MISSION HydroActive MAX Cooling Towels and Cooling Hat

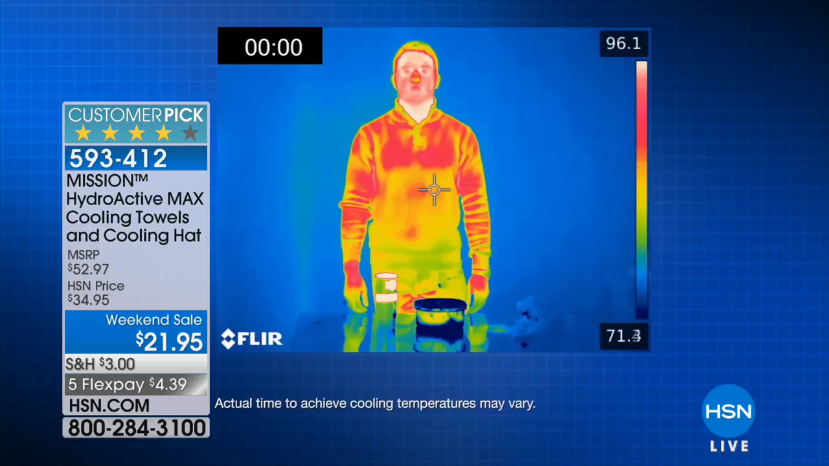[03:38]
Take a look at our demonstration right here. This is hot, hot, hot water.
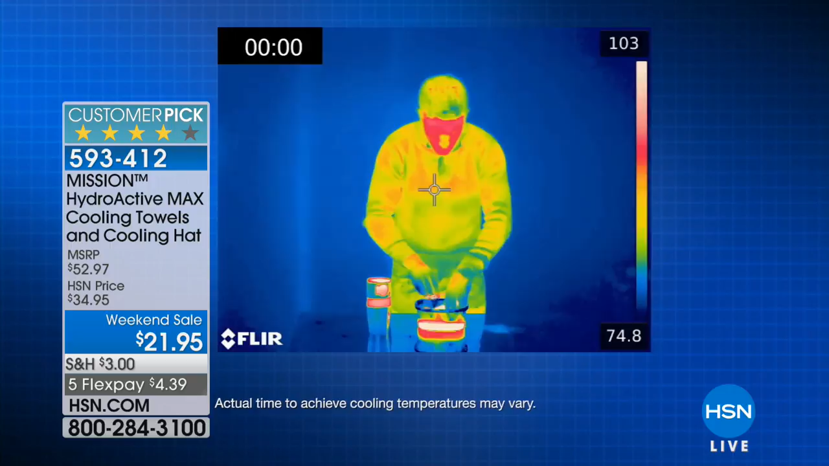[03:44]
Take a look at the towel as it's first expanded out. The towel is hot when it first comes out of that super hot water, and what you're going to notice is it goes from red hot.
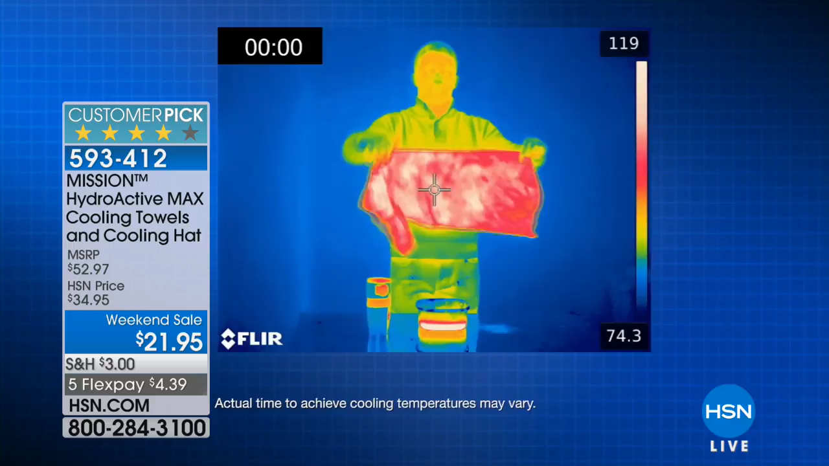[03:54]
Ready? Here you go.
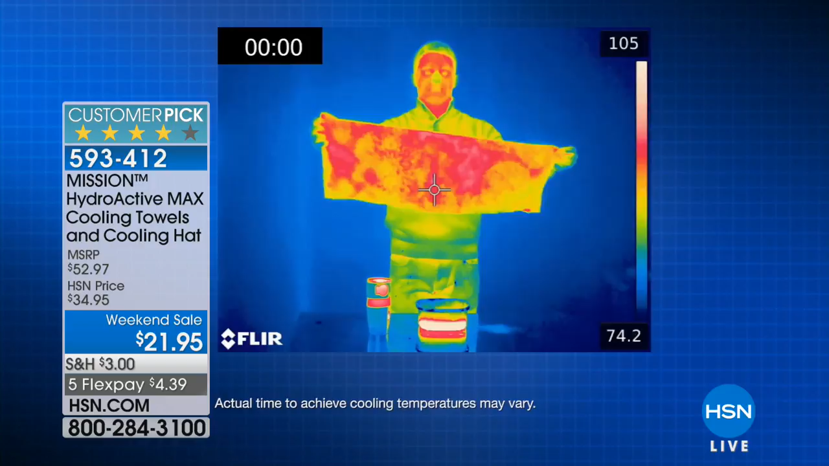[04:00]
And one, two, three. Look at it transform. Look at it change. Look at it get actually literally cold to the touch to wrap around your neck, to wrap around your head, to wrap around your arms.
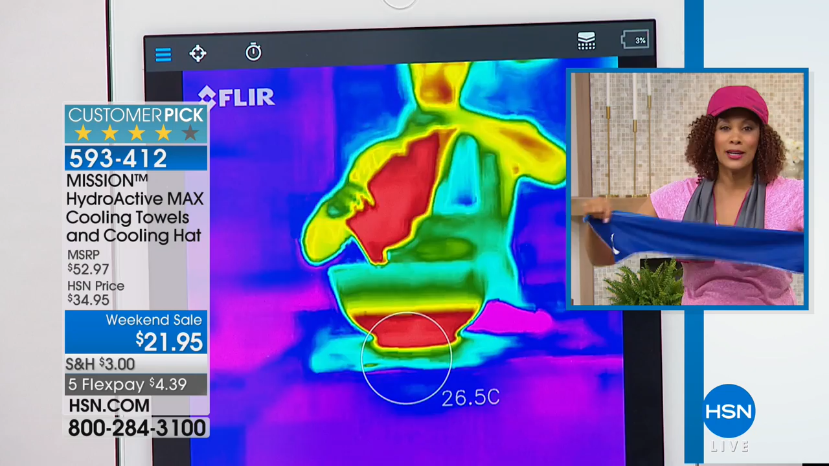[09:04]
On screen: spot 26.5°C
No plug-in, no batteries, instant cool. Look at the heat. Look at the change before your eyes. I give it some snaps.
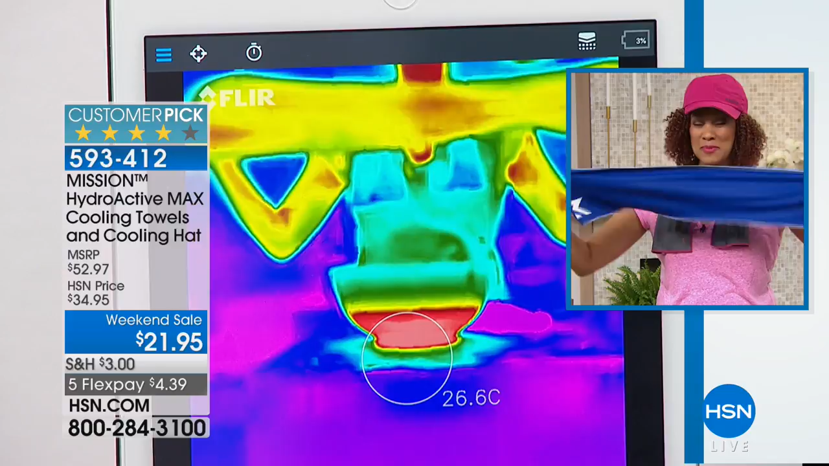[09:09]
On screen: spot 26.6°C
And this is what you can expect in less than a minute. We're talking about like 30 degrees below your average body temperature without any batteries, no plug-ins.
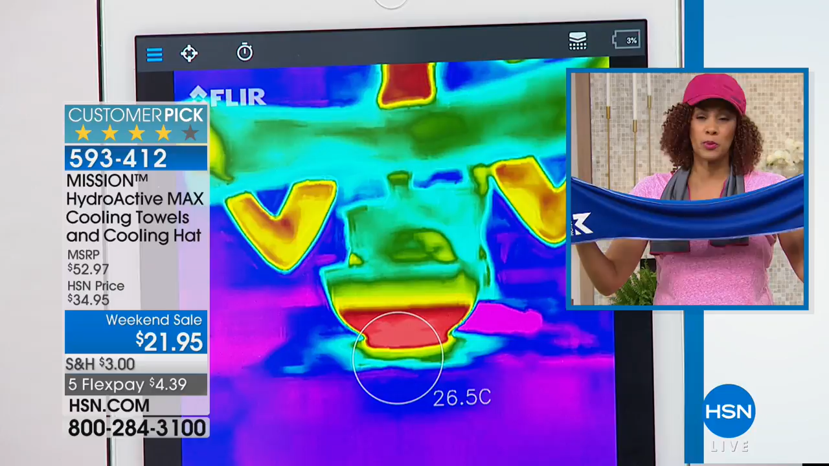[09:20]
On screen: spot 26.5°C
All you have is this proprietary formula in the fabric. I'm sorry to interrupt. It went from red to blue live on TV.